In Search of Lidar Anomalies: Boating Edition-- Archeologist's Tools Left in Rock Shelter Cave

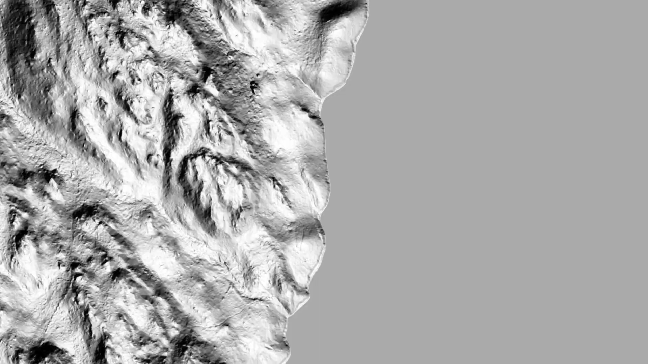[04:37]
of of land I was able to pinpoint this little